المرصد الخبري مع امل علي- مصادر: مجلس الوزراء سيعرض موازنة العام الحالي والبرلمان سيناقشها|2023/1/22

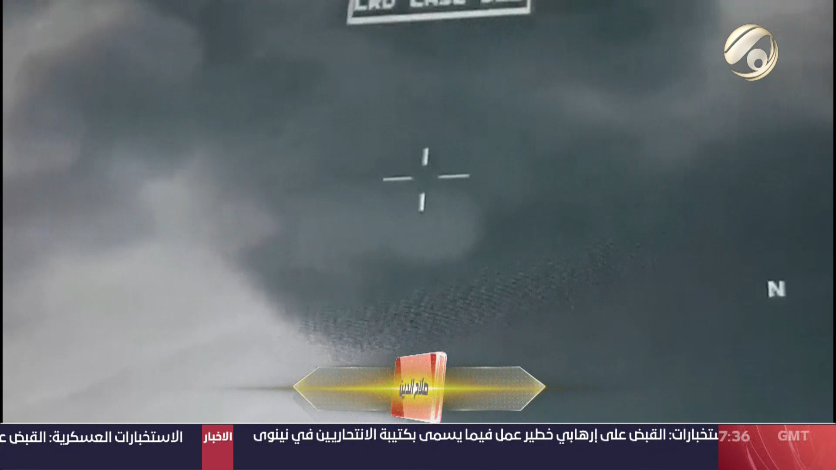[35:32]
جهد الاستخباري قد تمكنت خلية الاستهداف الجوية التابعة لقيادة العمليات المشتركة من قتل خمسة إرهابيين بغارة جوية في قضاء
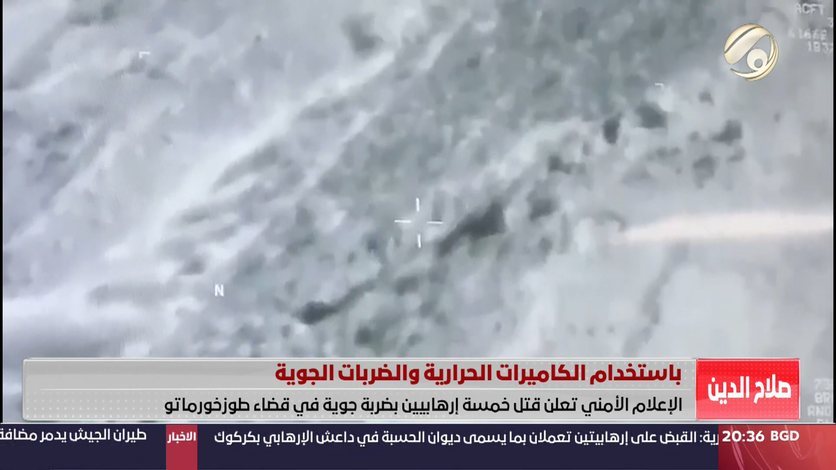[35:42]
الطوز بعد رصدهم بالكاميرات الحرارية وأشارت الخلية إلى استمرار القطاعات الأمنية بمختلف صنوفها بملاحقة المجاميع الإرهابية ومطاردتهم أينما كانوا ليكون مصيرهم إما القتل أو القبض عليهم